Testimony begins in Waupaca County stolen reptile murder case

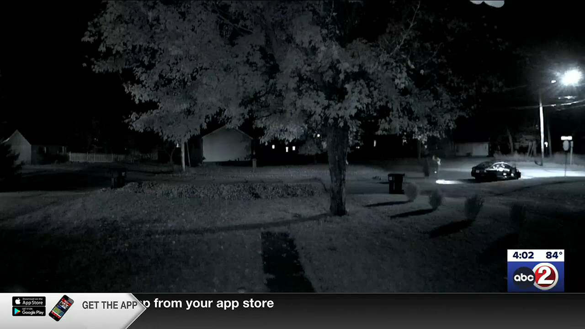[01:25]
and the dramatic doorbell camera footage that was captured the night of this shooting. The